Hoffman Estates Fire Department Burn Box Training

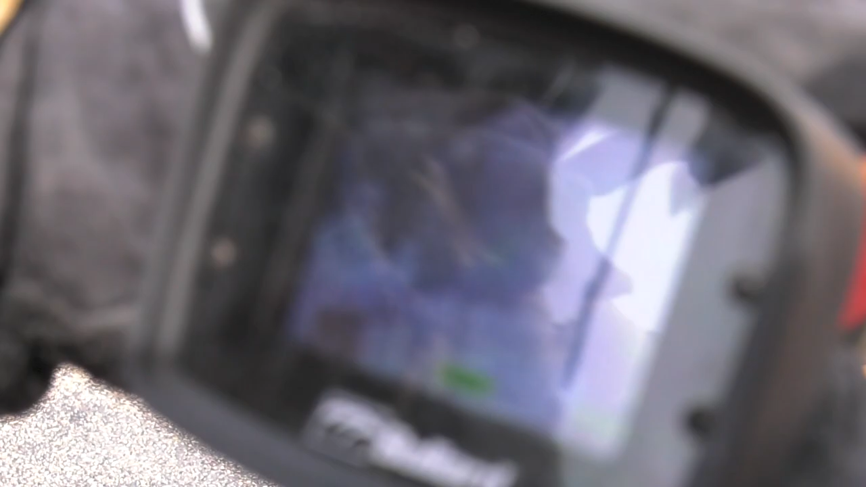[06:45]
it gets going you can actually look at the building itself the building isn't really tight you can actually see the flow
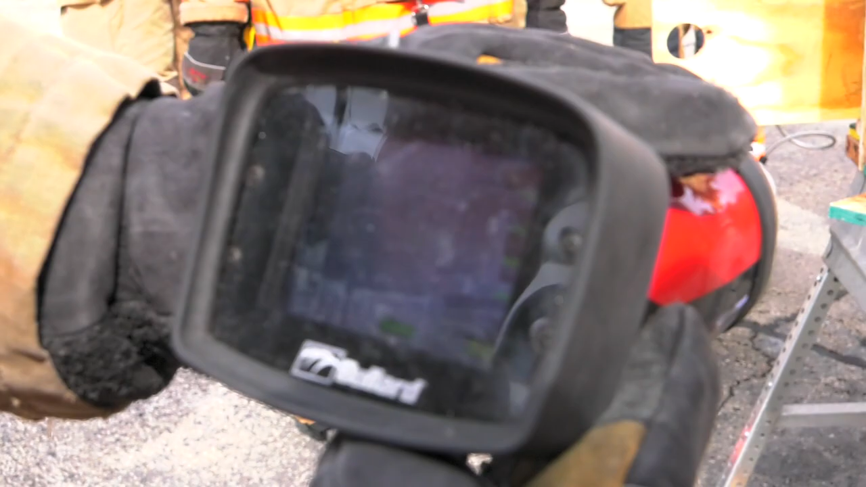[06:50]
path on the thermal so what are you getting out of the roof you're starting to get fire growth you're starting to get thermals pushing right and